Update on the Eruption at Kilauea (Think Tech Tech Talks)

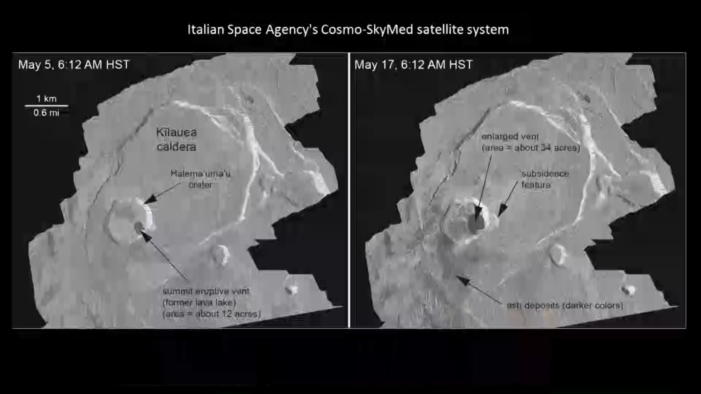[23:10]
And let's have our next slide up, because I think, okay, this is interesting because the. And here we can also stress more why the national park was closed. Here we're looking at two radar amplitude images of the summit of Kilauea. And so the one by the Italian Space Agency, and the one on the left was taken before all these events happening. And you can see the size of, you can see the summit caldera, you can see the Halema'oma'o crater with the arrow there.